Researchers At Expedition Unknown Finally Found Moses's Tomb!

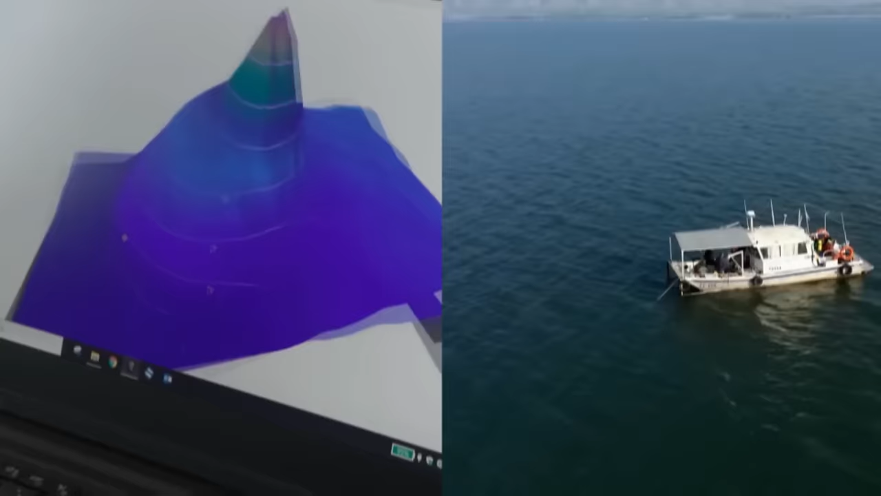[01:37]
The discovery of an underwater structure in the Sea of Galilee presents the possibility that this legend might have a basis in historical reality.
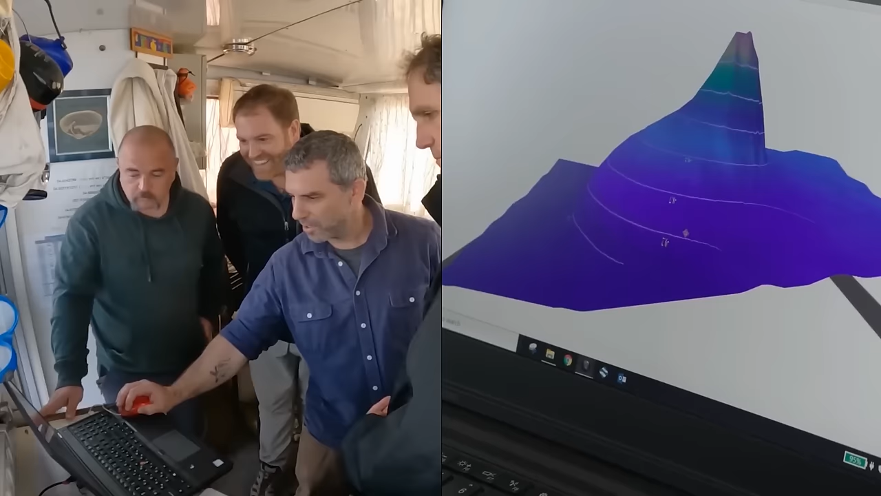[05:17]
Measuring over 230 feet in diameter and rising approximately 39 feet from the lakebed,
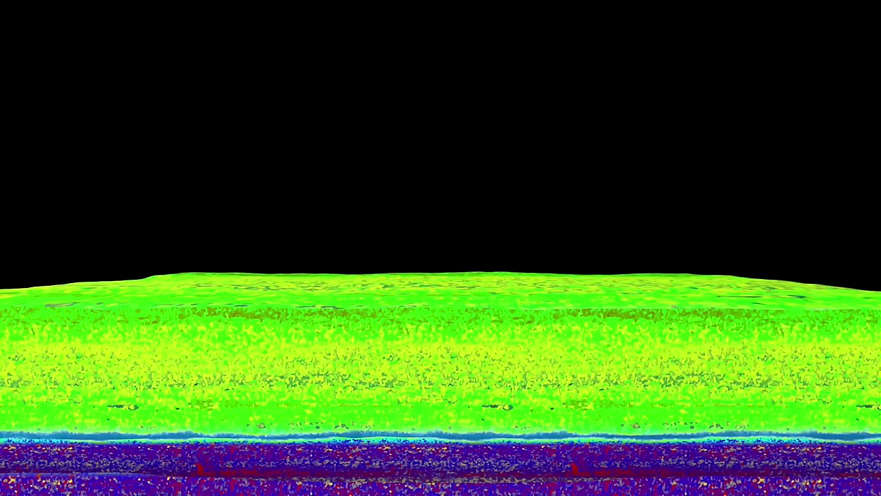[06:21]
allowing scientists to create detailed images of subsurface structures.